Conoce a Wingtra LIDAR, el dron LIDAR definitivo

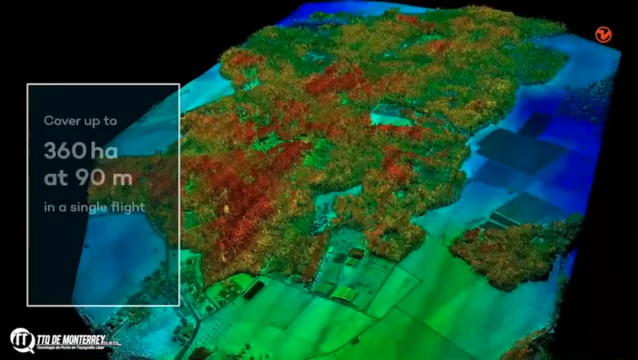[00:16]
Cover up to 360 hectares with every flight and process the data you need on the same day.